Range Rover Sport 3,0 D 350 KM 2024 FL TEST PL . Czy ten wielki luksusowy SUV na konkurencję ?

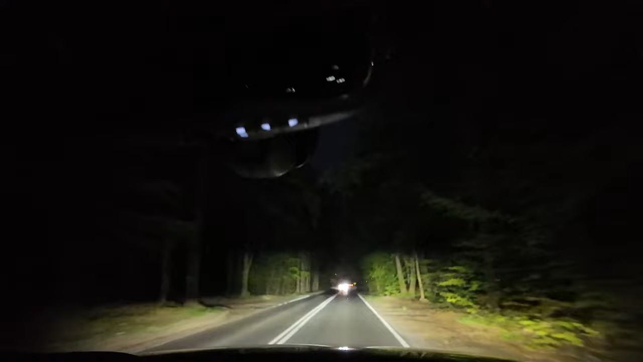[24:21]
Nasza wersja standardowo wyposażona jest w reflektory Digital LED, które świetnie działają podczas jazdy nocą i mają zasięg do 500 metrów. Zresztą zobaczcie sami. Każdy reflektor jest wyposażony w milion trzysta cyfrowych mikrolusterek, a oświetlenie adaptacyjne wykorzystuje dane nawigacyjne do przewidywania drogi przed samochodem.